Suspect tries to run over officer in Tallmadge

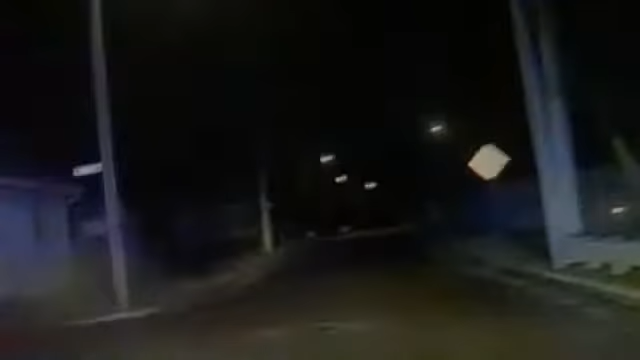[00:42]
Unit 18, one shot fired toward her tire, I don't think I hit it though.
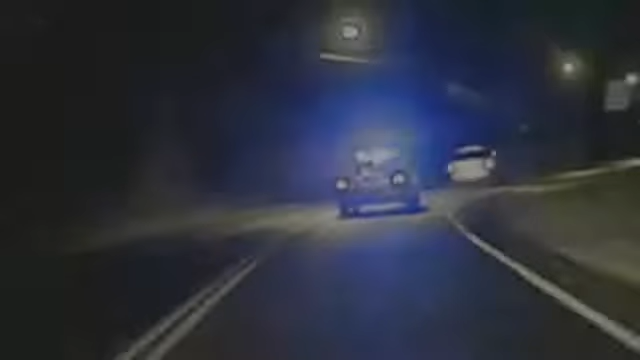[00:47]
With Officer Laughlin knocked to the ground, others gave chase. With dash cameras rolling,
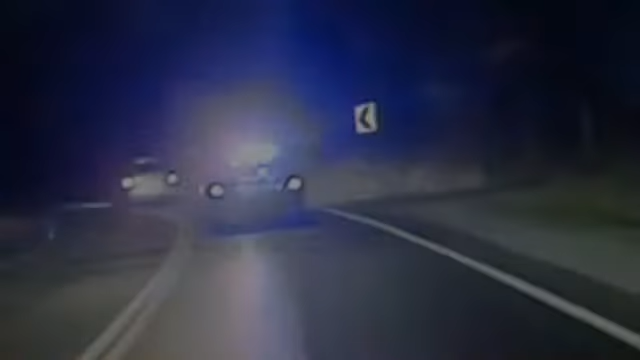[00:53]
speeds reached nearly 60 miles per hour as the chase stretched three miles into Akron. She lost part of a tire and she's having trouble controlling the vehicle.